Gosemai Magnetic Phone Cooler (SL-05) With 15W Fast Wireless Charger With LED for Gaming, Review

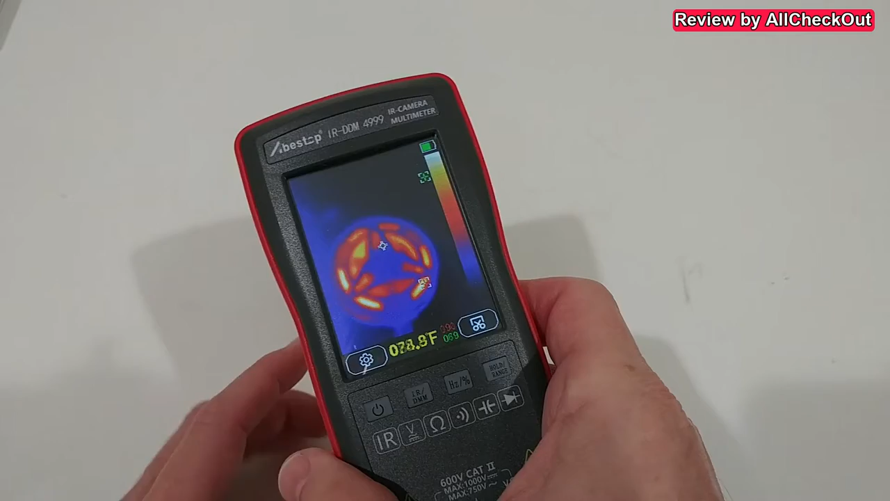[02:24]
warm this is shows maximum of more than 100 degrees
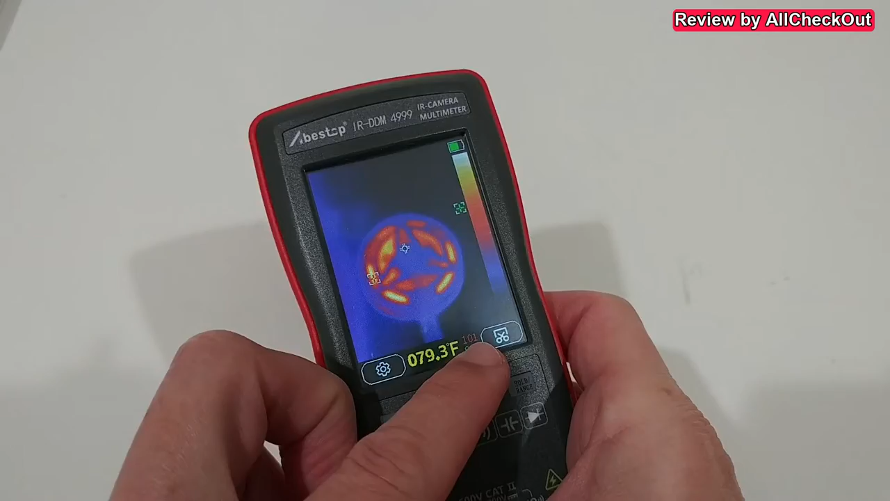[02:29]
On screen: spot 079.3°F
fahrenheit of hot air which is blowing away so let's also check then
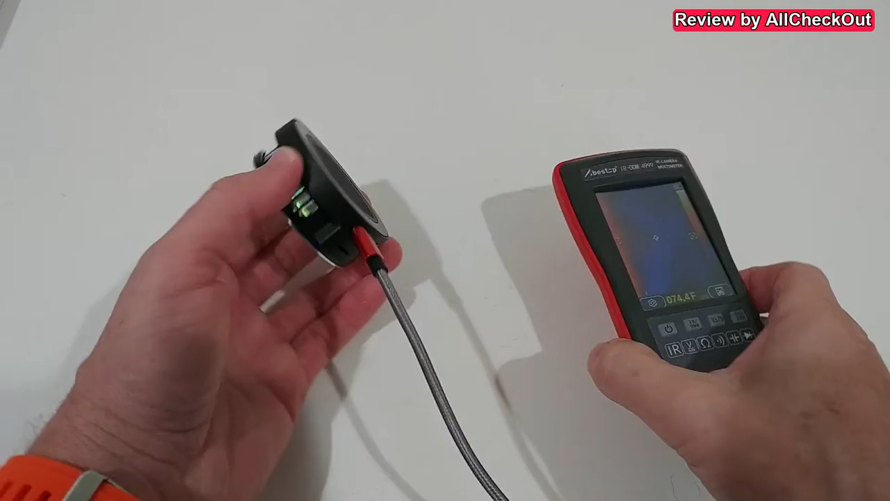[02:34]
on the other side which should be much cooler and we can see even
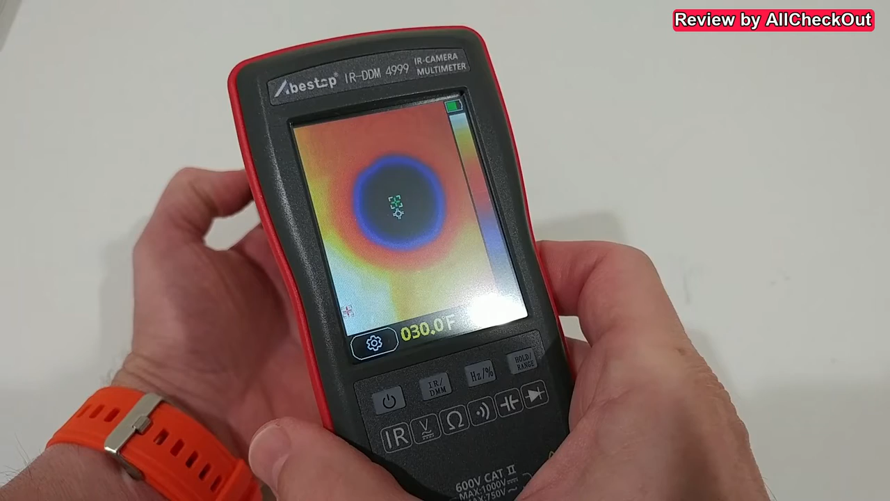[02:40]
On screen: spot 030.0°F
sub freezing temperatures you can see 30 degrees fahrenheit around 30 to 32 degrees fahrenheit which